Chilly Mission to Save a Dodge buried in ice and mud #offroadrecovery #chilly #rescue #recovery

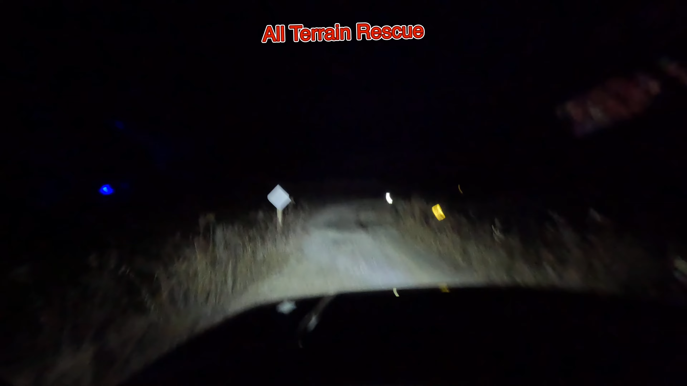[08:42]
Power lines. So you can see it's a pretty big wide open space here, and I don't know if you guys can see the high tension lines up there, probably not,